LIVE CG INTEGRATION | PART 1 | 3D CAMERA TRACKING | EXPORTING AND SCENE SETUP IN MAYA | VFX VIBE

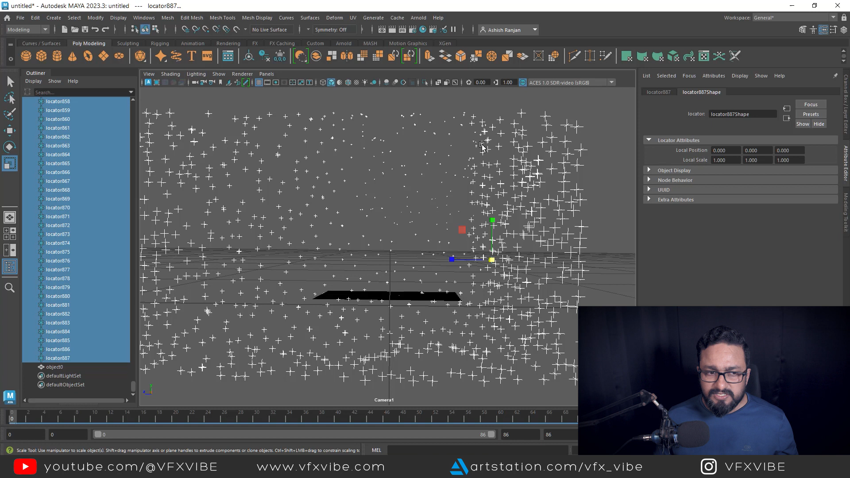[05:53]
what I can do I can go to my perspective view and I can go to my camera and I